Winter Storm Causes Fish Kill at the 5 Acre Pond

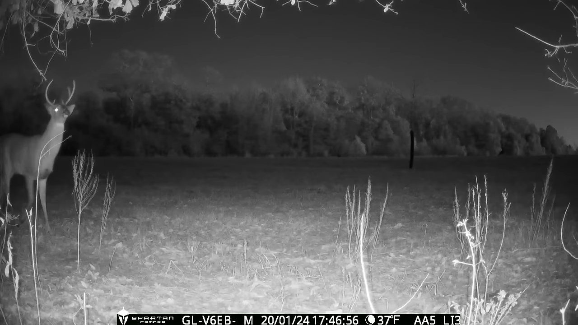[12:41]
so i set up a trail cam so we could get a little closer look into their rutting activities so here's a prime example of the bucks using the branches as a way of communicating sometimes they'll chew on a limb or knock it around with their antlers but most of the deer that come through the area will smell the branch you can see another buck coming through with hair standing up on his neck probably from fighting but it stops by and smells the same branch and then when a doe is in heat she'll stop by and pee on the scrape but check out this doe with both ears folded back
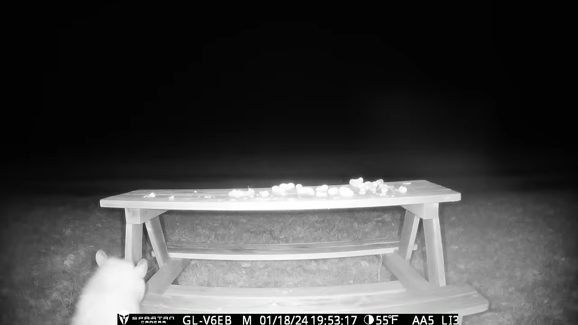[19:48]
and it wouldn't be a feast without our buddy george jones showing up
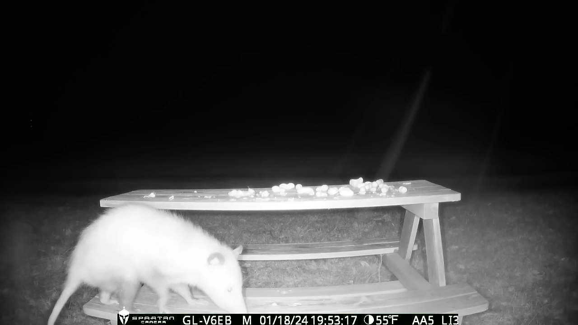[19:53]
and our guy's getting a little old and is struggling to make it up to the top of the table but eventually he got there and some white tails smell it
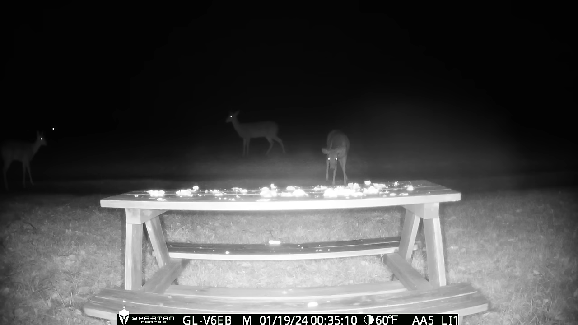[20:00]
but they think it's too suspicious and too risky and there's a cool shot of the cardinal enjoying the sunrise in the morning and telling me it's time to restock the table
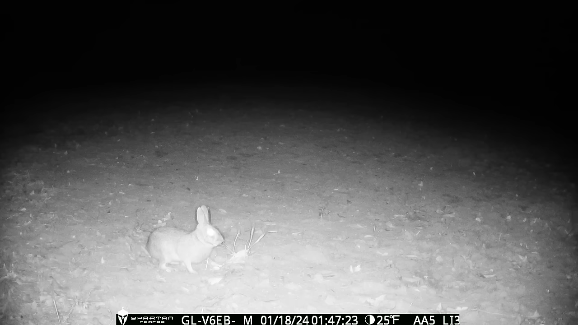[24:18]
can't sneak up on those does and poor peter cottontail missing out on all the food this week